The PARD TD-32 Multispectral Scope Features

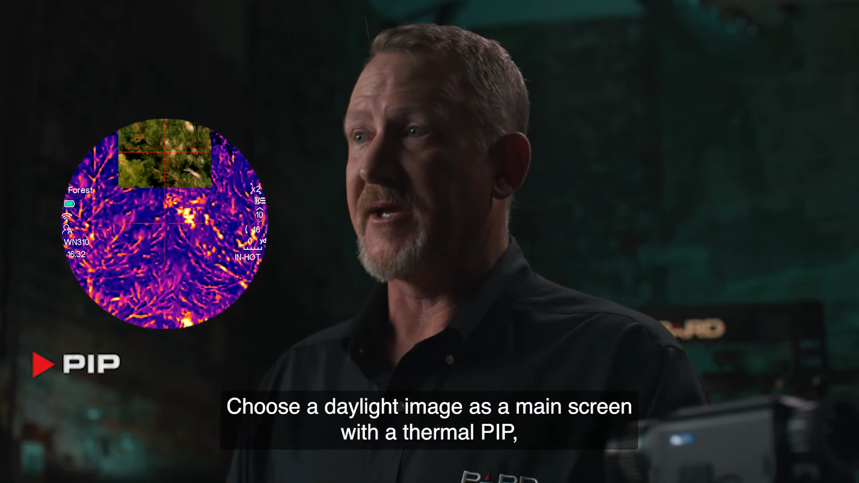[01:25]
PIP or a thermal main screen with a daytime PIP. Laser rangefinder.